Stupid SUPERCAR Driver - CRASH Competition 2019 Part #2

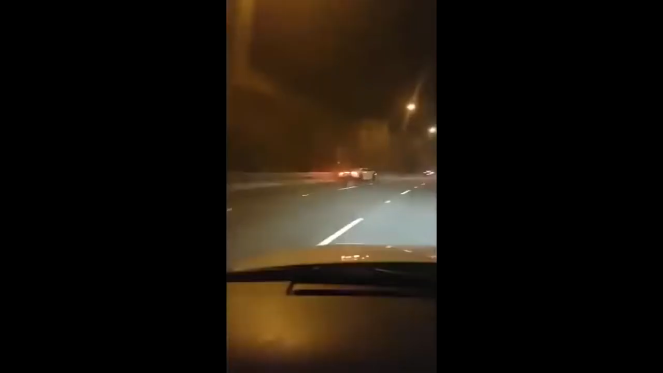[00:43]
Fucking idiot, get out of here. Is he alright? Moron.